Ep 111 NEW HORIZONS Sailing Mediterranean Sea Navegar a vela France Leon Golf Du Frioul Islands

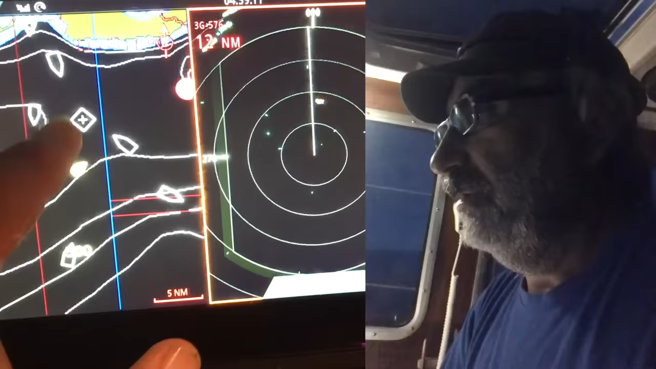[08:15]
Así, bueno, como podéis ver, vamos con el radar y con el Iles, son unos instrumentos súper útiles para navegar de noche.
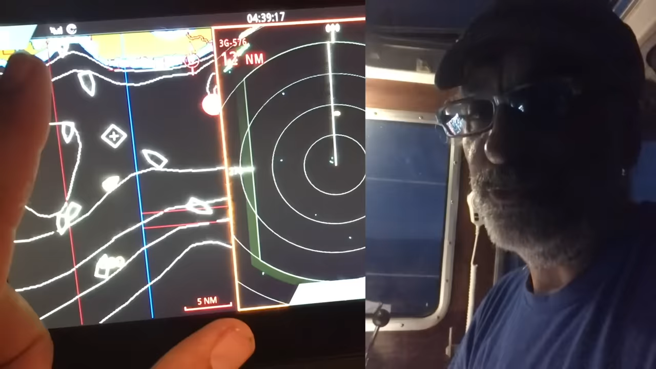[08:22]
Y nada, dentro de poco pues amanecerá.